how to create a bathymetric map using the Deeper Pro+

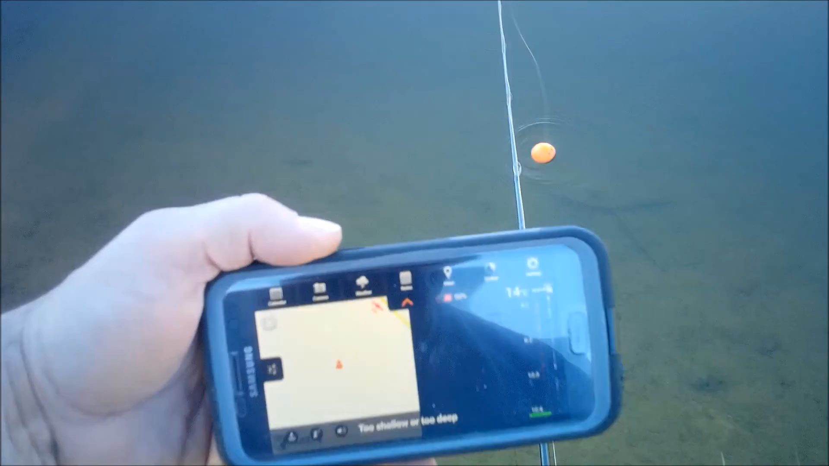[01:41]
And on the, up here, as you can see here, that little red satellite, that will turn green.
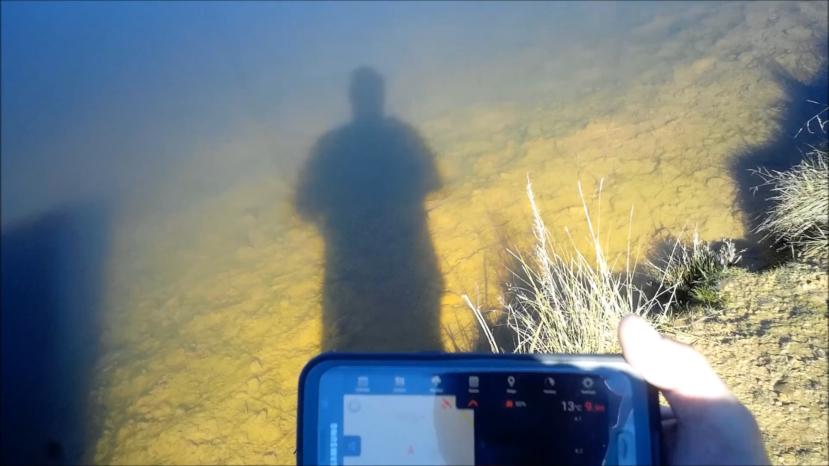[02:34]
Like all GPS units, you need to wait for it to lock into satellites.
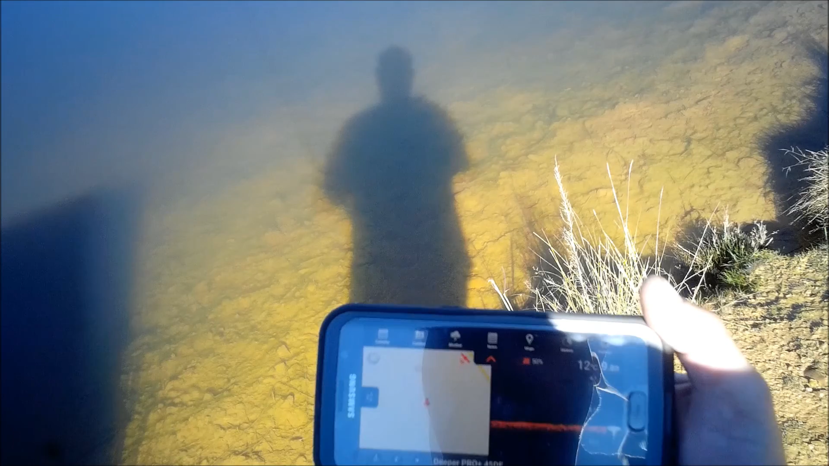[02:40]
There we go. It's just gone green. It's just gone green, and you can see where I am there, I'm where the person is.
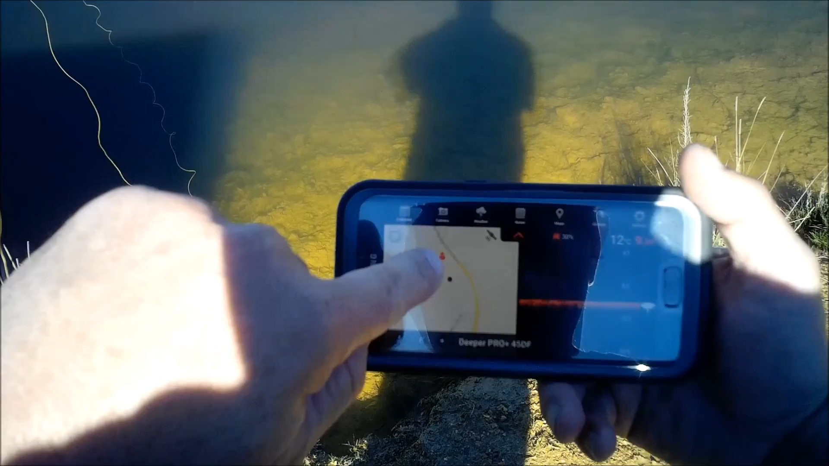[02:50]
That's detected by the GPS in my phone, and that little black dot there, that is where the sonar unit is out there.
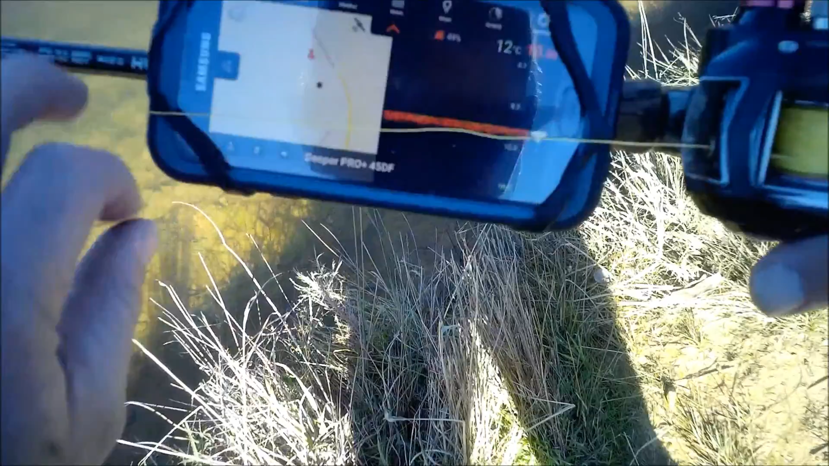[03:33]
10 feet, as I reel that in, hang on, I've gone green, if you see that flashing red, just stop, because that means you've lost your satellites.
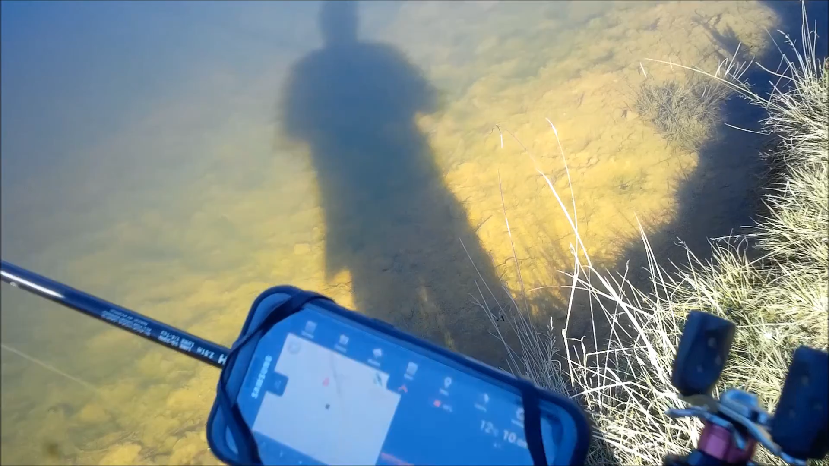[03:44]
I'm going to reel that in slowly, and as it comes in, that should automatically begin to create a bathymetric map on that phone.
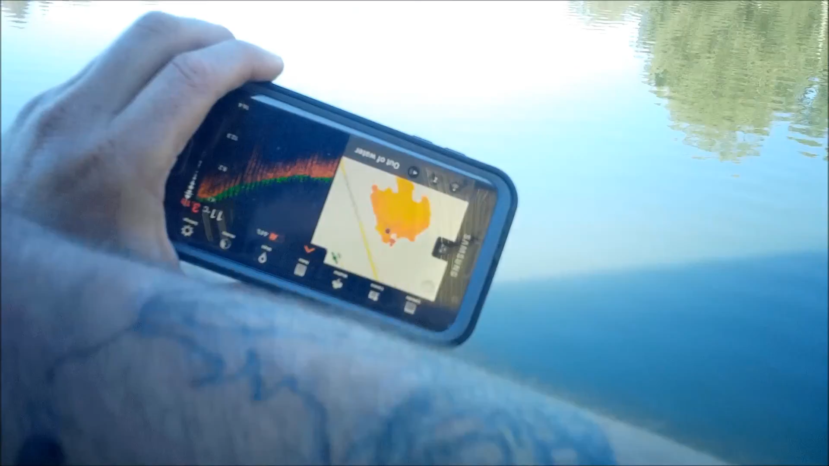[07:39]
Typical of most of these man-made sort of lakes with no structure other than that one tree over there.
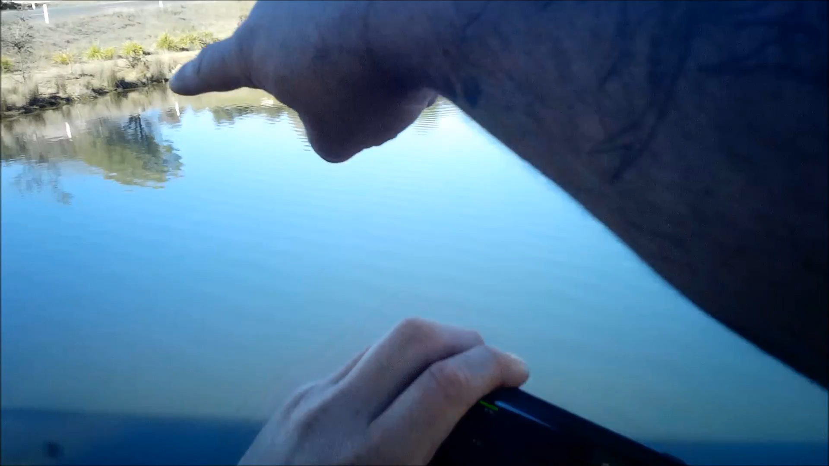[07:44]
Now what is really cool is that when I save this,
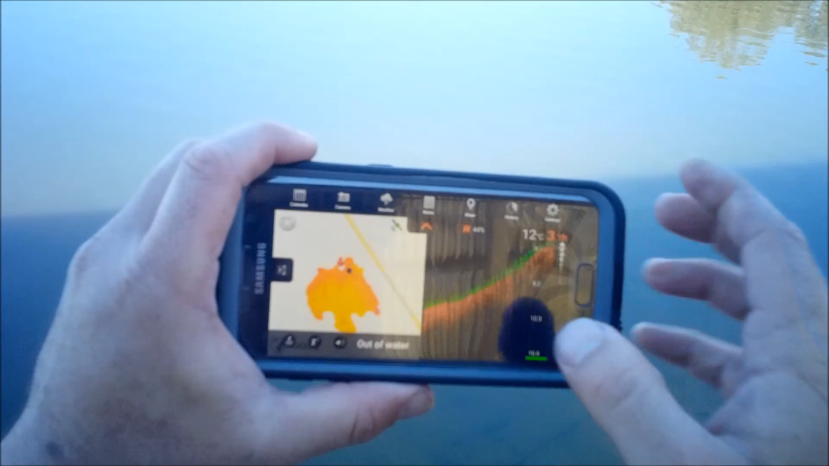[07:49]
if I want to go back in and look and see where that structure is. As I scroll that around, that bit there will move.
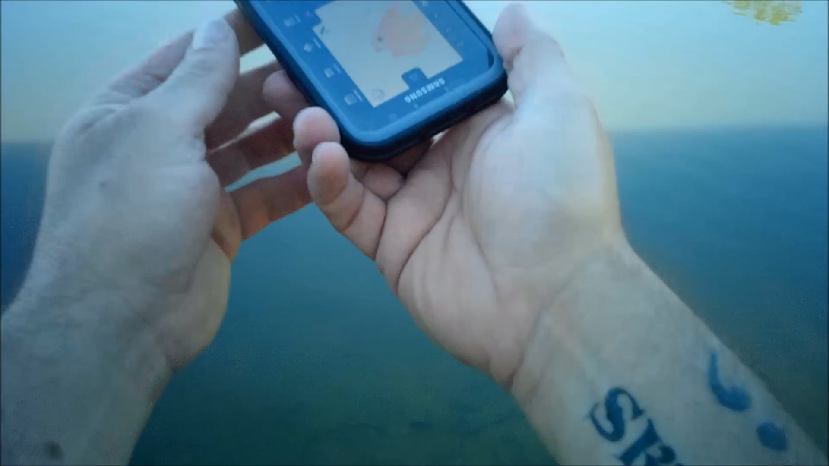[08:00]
Have a look at this.
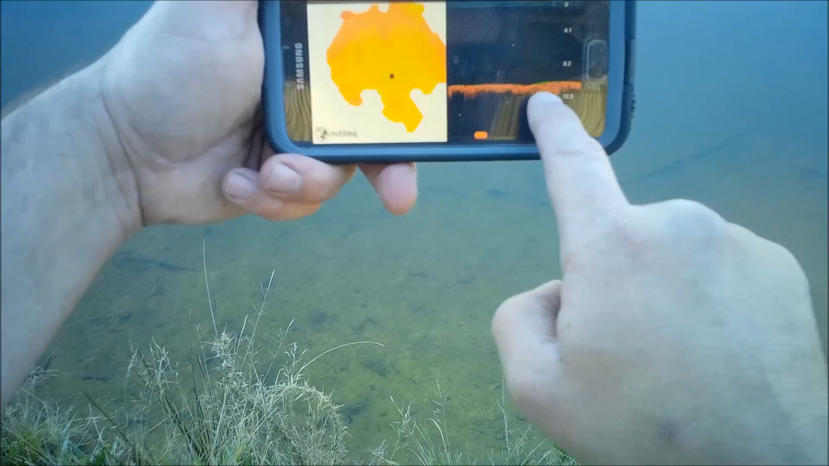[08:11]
So as it gets right back into where I was standing, and I was standing on this bank. As it gets back to where I was standing, I then cast out. You watch the next cast. Bang! It jumps down there.
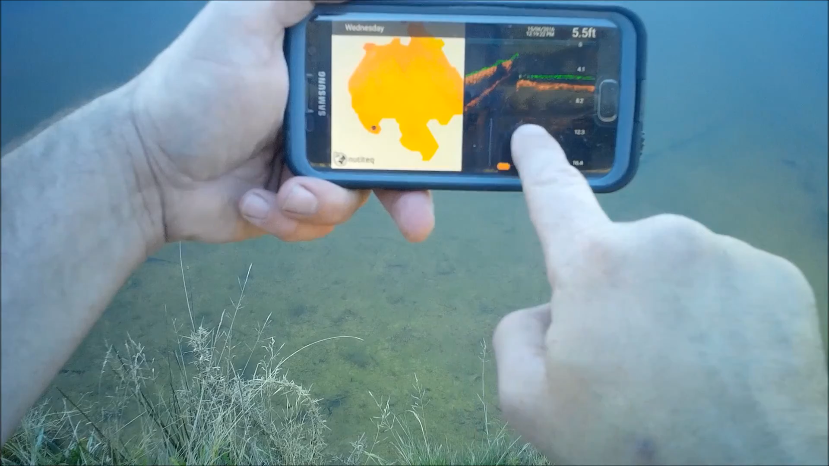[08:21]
On screen: depth 5.5 ft
And that's evident by that break in the sonar. So you can see as I reel that in, you can see it coming in. All this real rough bottom is just me reeling it in really fast, causing the unit to bounce up and down.
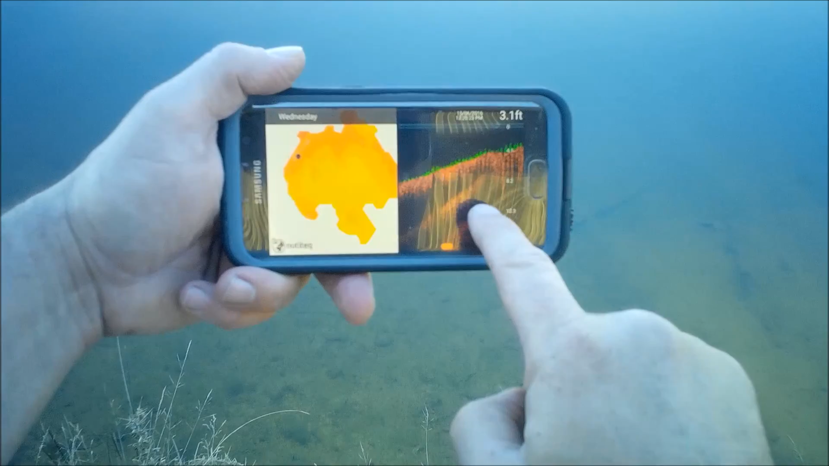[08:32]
On screen: depth 3.1 ft
Then bang! Another cast. Going along there.
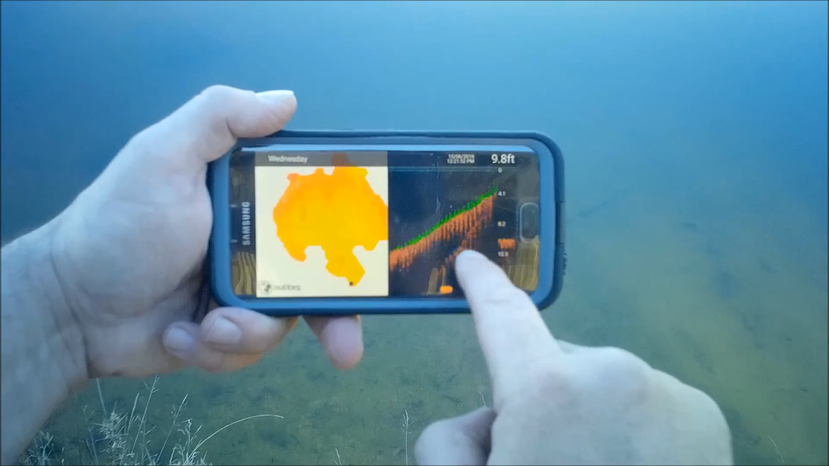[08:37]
On screen: depth 9.8 ft
Now if I happen to be scrolling through here, and I see some structure on this side, on the sonar side. Or a section of the lake that I think looks really good.
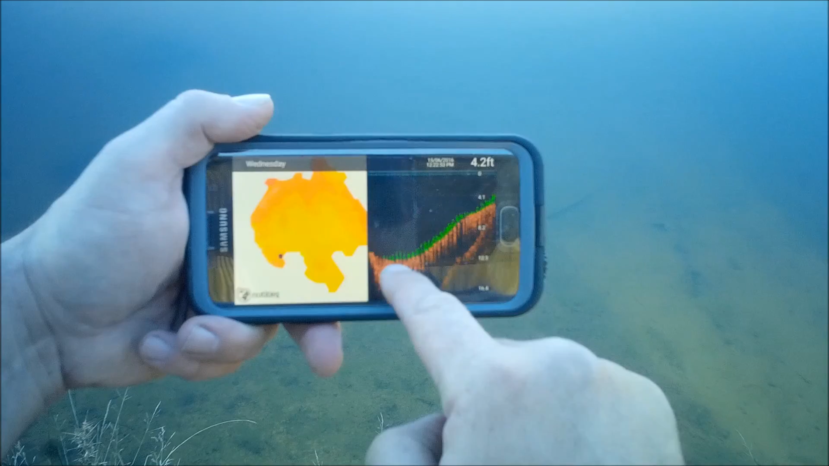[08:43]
On screen: depth 4.2 ft
Then I'll know exactly where it is. Now there's a bit of structure. There's a log just there. And there it is there. So I can zoom in and out. Like I said earlier, I do know that's upside down.